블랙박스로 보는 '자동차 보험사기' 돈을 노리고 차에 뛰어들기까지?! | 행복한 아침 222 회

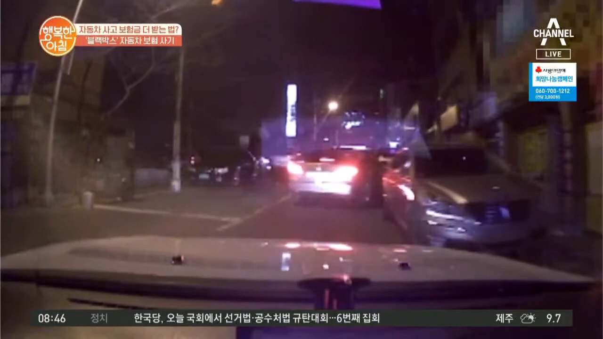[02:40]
주차된 차량 때문에 어쩔 수 없이 주차선을 넘어요 넘어가는데 속도를 주지 않고 바로 꽝 박아버립니다 기다렸네 도로 위에서 사실 일부러 따라오는 거거든요 일부러 주차선을 넘어서 사고를